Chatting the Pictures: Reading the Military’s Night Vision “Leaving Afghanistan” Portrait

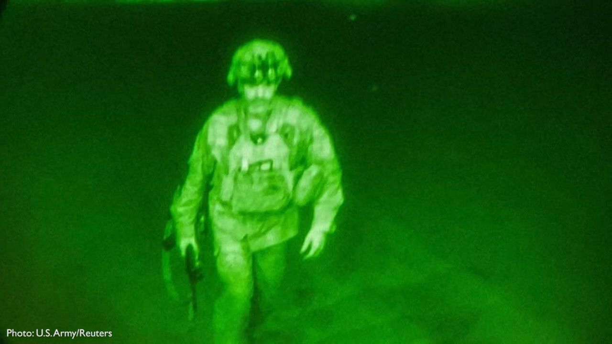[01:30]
which makes it in many ways read as very contemporary. At the same time, the idea of using night vision technology brings with the connotations of the clandestine operation, spying, sneaking around in the dark, there's this very ambivalent visual nature to this image. Yeah, there's a lot of different ways to read that night vision. Another angle is how much it emphasizes vision and being able to see in the dark. And again, there's a really ironic metaphor being able to see the light